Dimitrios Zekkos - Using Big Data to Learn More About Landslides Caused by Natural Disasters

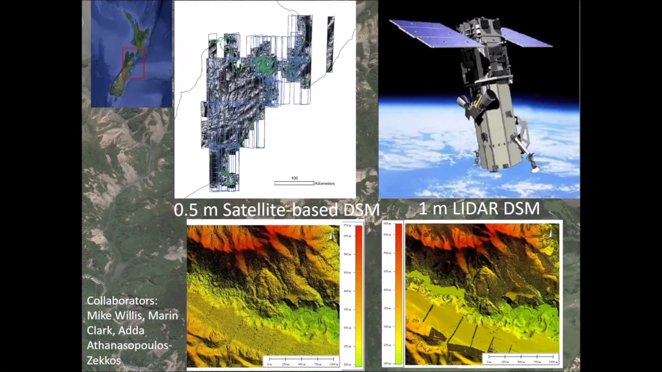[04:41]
This is an area of 65,000 square kilometers, which is equivalent to the entire state of South Carolina. Using this data, we are able to get quantitative assessments of the numerous landslides that occurred during that event.
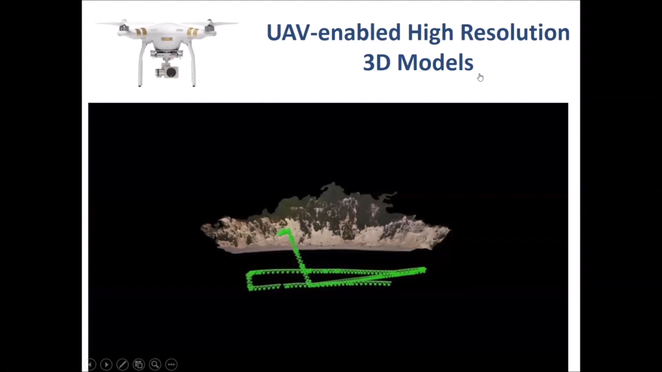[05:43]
We deployed UAVs and created a 3D model such as the one shown here of nearly the entire coastline. This model has centimeter-level resolution and allows us not only to
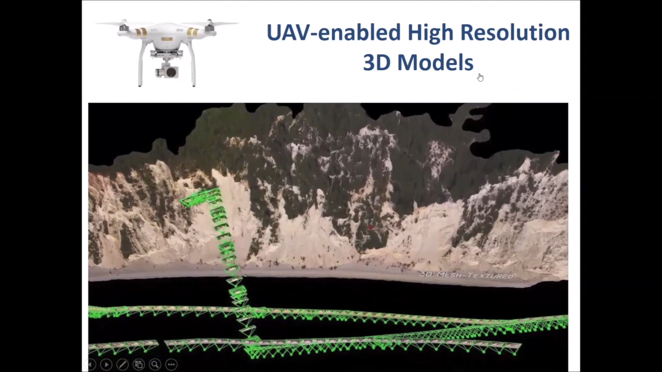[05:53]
accurately identify the landslides and estimate their size, volume, and how much they moved, but we can actually even characterize the rock mass.
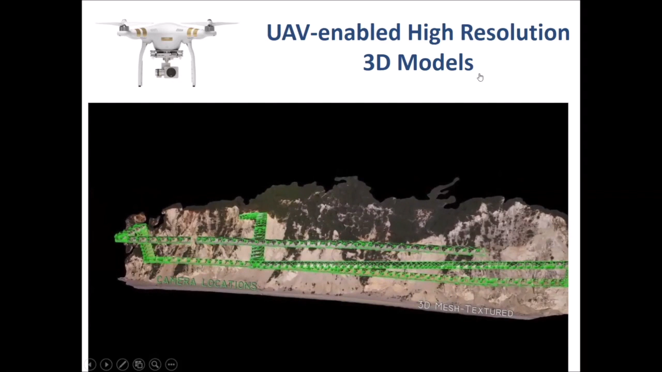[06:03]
To do that, we developed scalable approaches using machine learning that allows us to detect fractures nearly automatically over large areas.